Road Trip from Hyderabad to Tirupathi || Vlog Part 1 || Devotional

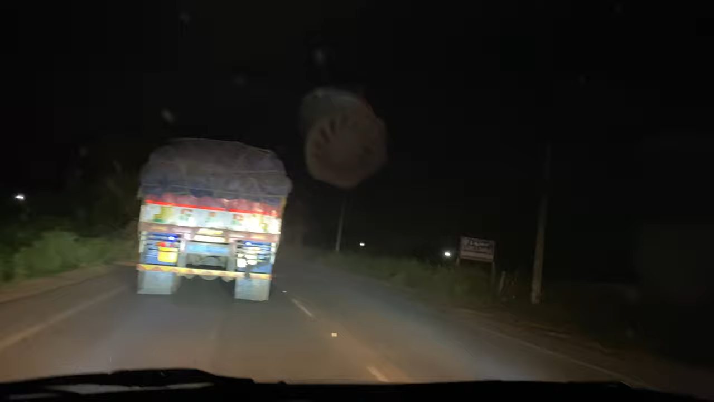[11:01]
బికాజ్ అది చెన్నై కూడా వెళ్తుంది కదా రోడ్డు. సో హెవీ వెహికల్స్ ఎక్కువ. సో మీరు కొంచెం జాగ్రత్తగా వెళ్ళారనుకోండి, ఓవర్టేక్స్ ఎక్కువ చేయకండి.